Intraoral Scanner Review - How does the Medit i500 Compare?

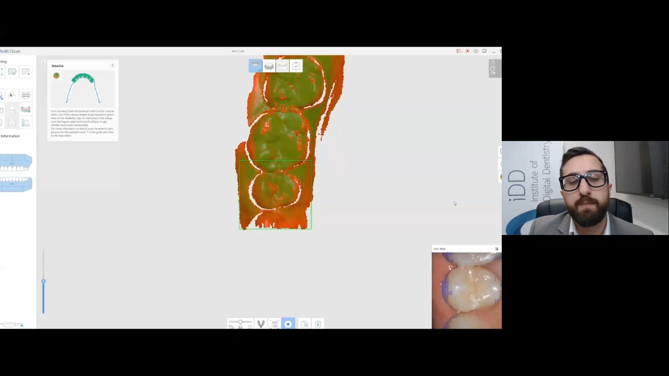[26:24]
And this basically lets the user better understand what the scanner is seeing. You know, what is the scanner actually seeing and how good the data is that's being picked up.
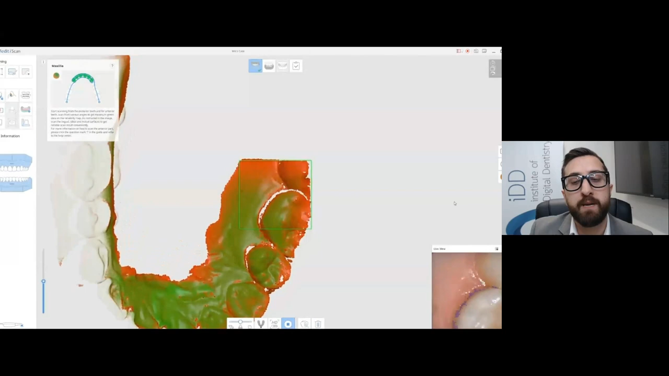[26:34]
Something like this is perfect for beginners who are learning scanning and trying to understand the pace.